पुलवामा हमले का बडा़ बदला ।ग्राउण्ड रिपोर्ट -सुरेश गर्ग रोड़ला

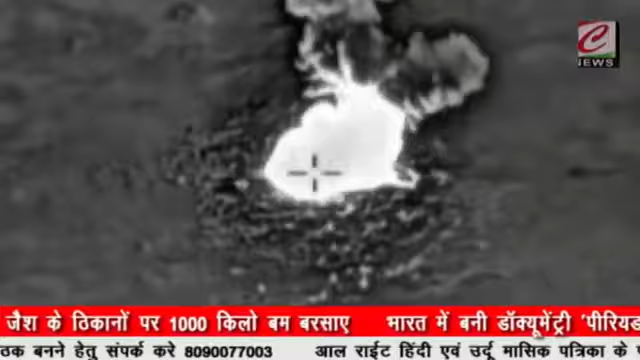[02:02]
पुलवामा हमले के बाद जिस कारवाई की आस पूरा देश लगाया बैटा था अखिरकार उस बदले की और पहला कदम भारती वायुसे ना ने आज सुबा होने से पहले ही उठा लिया पुलवामा अटेक का बदला लेने के लिए
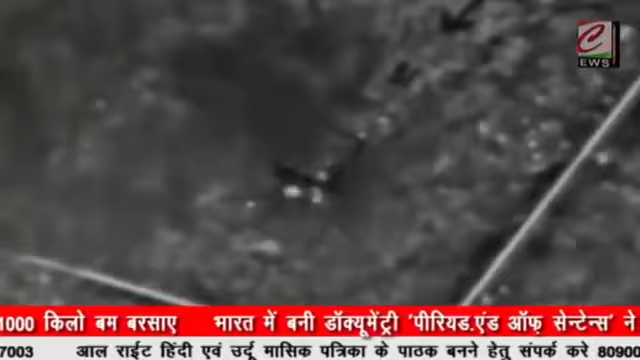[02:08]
भारती वायुसे ने पाकिस्तान पर बेहद बड़ी कारवाई की और एलोसी को पार कर भारती